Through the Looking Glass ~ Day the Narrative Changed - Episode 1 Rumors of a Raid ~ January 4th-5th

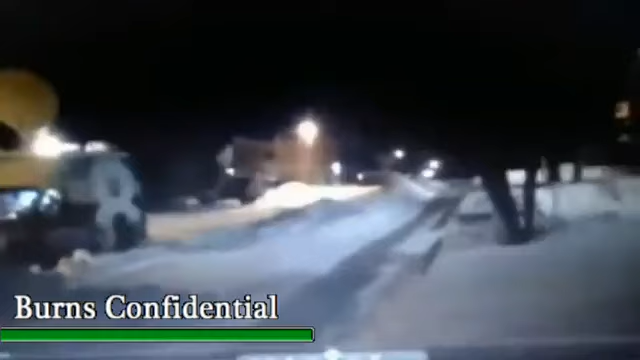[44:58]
As you can see, they do have some news agencies here. WK or KGW and Channel.
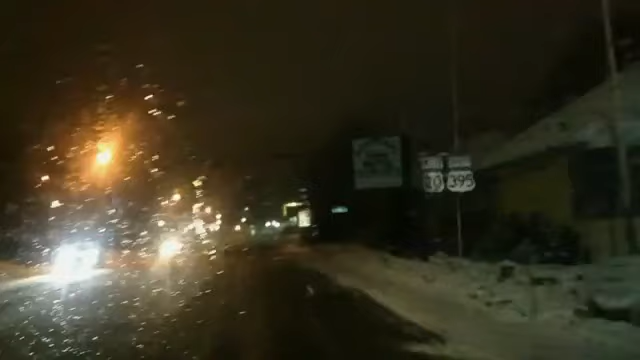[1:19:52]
We're actually going to meet the guys from HBO Vice. because they want to grab their cameras, and we're gonna head out there, you know, as safely as we can. But nothing out on the streets right now, at all. We're at Safeway. There's nothing out in the Safeway parking lots. I'm not gonna go over by the sheriff's office. You know, they got to do their thing, and we don't need to be, you know. Actually, we just need to proceed safely to the refuge.